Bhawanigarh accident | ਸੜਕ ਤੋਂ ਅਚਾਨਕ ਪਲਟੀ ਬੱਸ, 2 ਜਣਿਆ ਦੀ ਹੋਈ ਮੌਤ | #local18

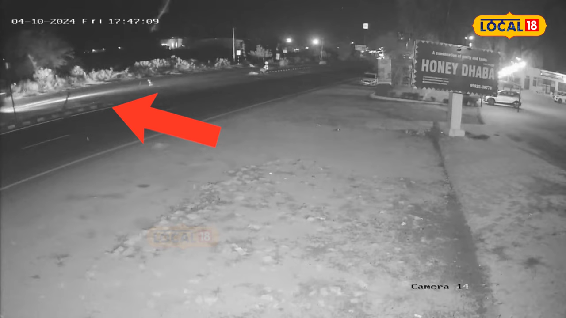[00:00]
देर रात एक प्यानक हाथसा वापरिया ते इस हाथसे दी होन लाइब वीडियो वी सामने आई आई है तस्वीरां चवेख्या जा सकता है कि किस तरा इक बास पलड जान दी
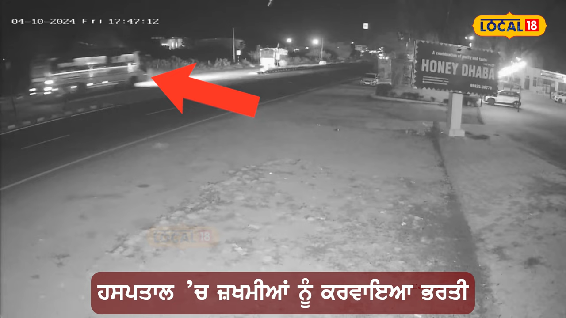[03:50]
फिलहाल इहे प्यानक हाथसा CCTV दे विच क्याद हो गया जिज़े विच वेख्या जा सकते है कि किस तरह हे बास हाथसे दाश्रिकार हुन दी है अचानक संतूलन विगड़ दे ते पलड जान दी है इस बासदे आगे एक कैंटर आउंड है जिसनों बचाउन दे लई एहे हाथसा वा परचांद है